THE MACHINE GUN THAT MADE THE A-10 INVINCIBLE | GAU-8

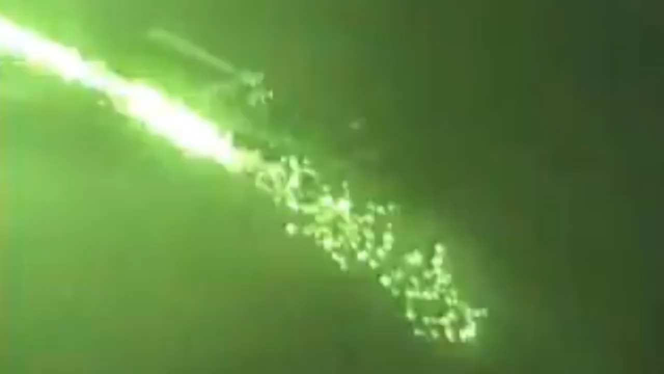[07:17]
An aircraft designed to kill tanks had just shot down a helicopter with its main gun.